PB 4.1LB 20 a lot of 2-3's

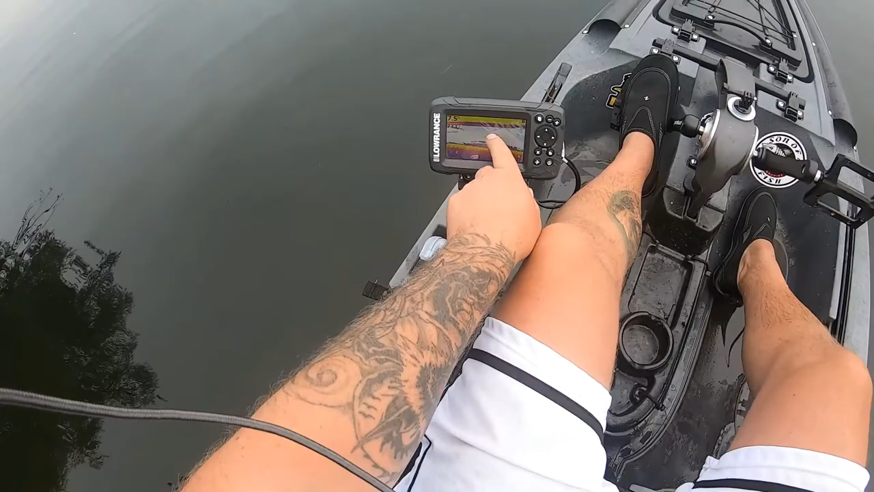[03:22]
looks like some bluegill or something right there. I don't even know what that is really